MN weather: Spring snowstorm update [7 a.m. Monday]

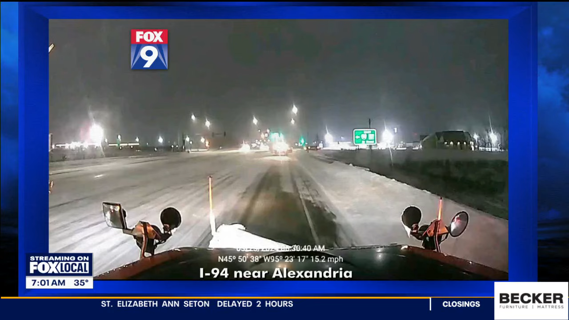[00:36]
Cloud here where there's snow covered roads are in place up through areas of Alexandria as well as even spots too of our Brainerd region will stay with these snow showers.